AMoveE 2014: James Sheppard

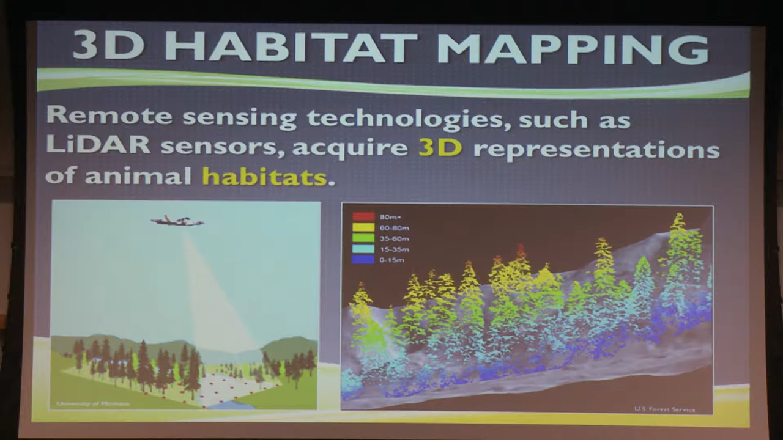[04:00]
give us these 3D representations of animal habitats across the entire landscapes that these animals are inhabiting.